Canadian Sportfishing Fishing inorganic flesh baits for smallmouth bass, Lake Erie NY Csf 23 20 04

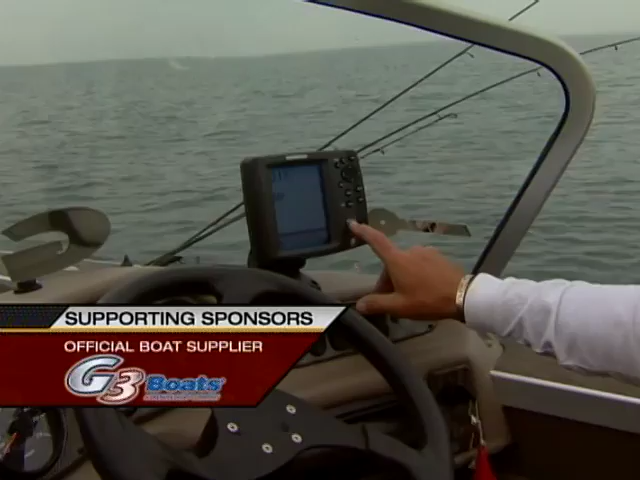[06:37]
This is a 797 C2i. So this unit is the one that I use when I'm actually looking for spots,
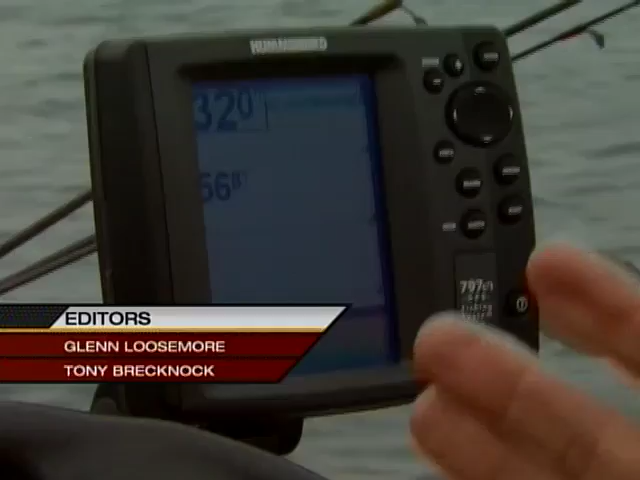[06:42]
like in the channels, to see if the fish are there.